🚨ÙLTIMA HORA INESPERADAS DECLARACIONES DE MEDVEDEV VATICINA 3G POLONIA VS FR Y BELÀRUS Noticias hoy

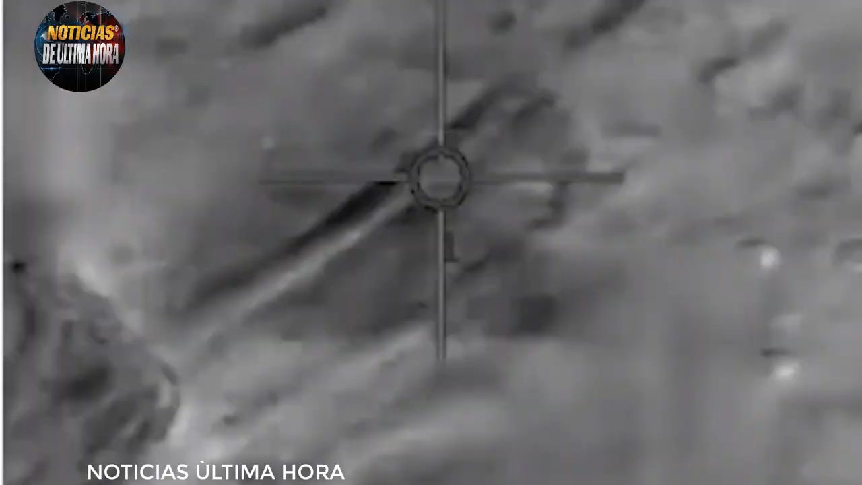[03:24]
Escuchen, porque las fuerzas de defensa, las FDI, publicaron este jueves en un video que muestran cómo un caza ADIR, que es una modificación del F-35, intercepta un misil de crucero lanzado contra el territorio del país.
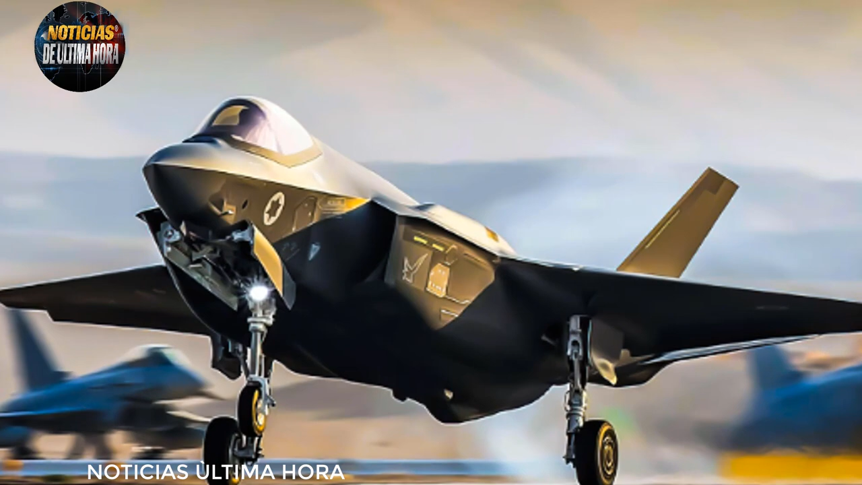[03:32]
Las fuerzas de Tel Aviv dieron a conocer el siguiente comunicado en donde dan a conocer la situación. En los últimos días,
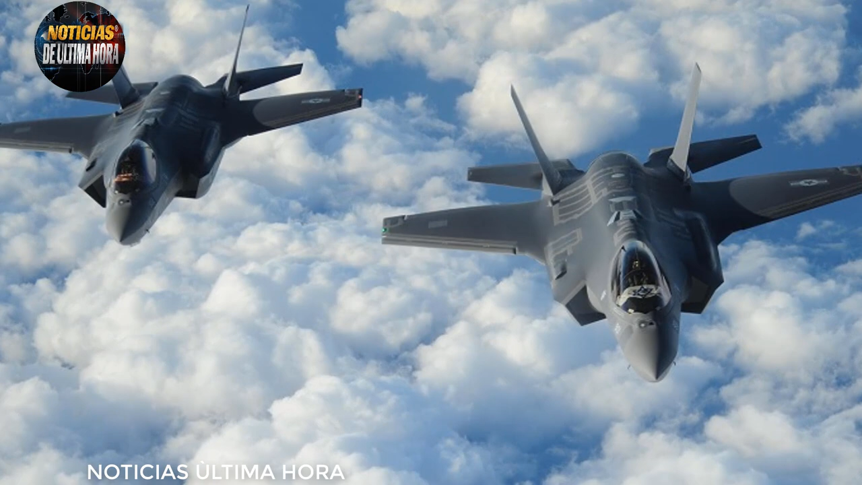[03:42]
un misil de crucero lanzado desde el sureste hacia el espacio aéreo israelí fue detectado por sistemas de control y detección
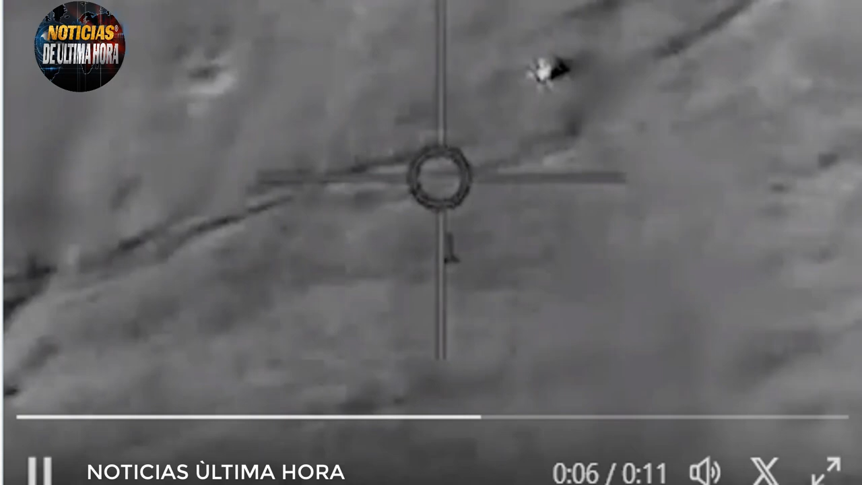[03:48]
de la Fuerza Aérea Israelí después de rastrear la trayectoria del misil de crucero.
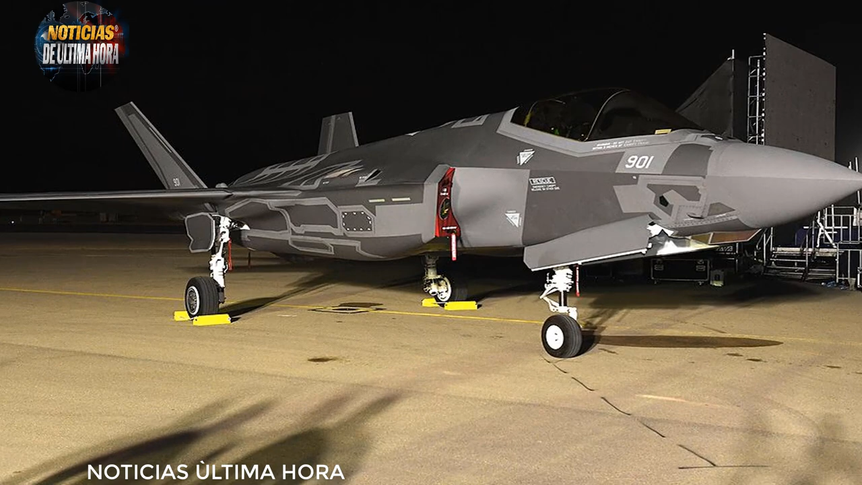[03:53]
Aviones de combate ADIR despegaron e interceptaron el misil con éxito, reza la publicación de las FDI en su canal de Telegram.
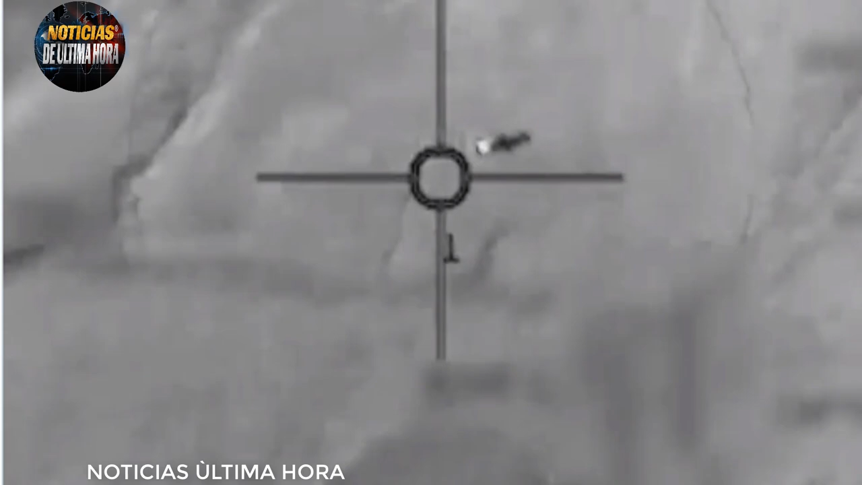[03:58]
Y esto está pasando allí en el terreno.